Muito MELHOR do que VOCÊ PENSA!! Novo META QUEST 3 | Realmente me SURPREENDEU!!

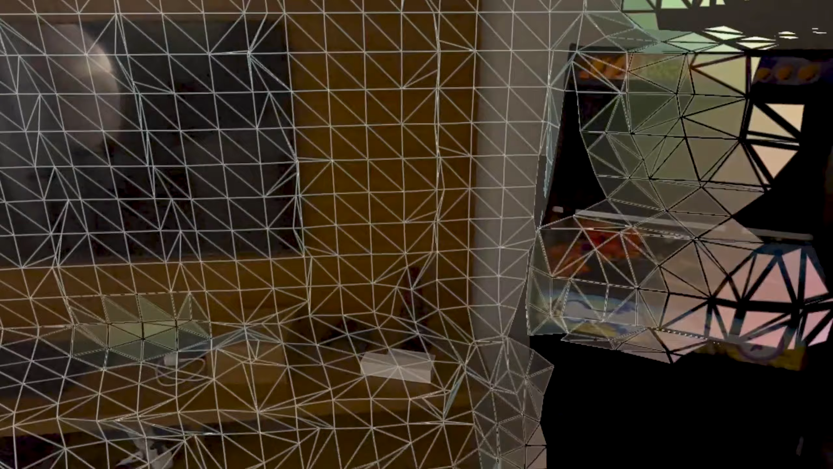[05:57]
Não tem um ambiente tão grande aqui, tá? É pequeno.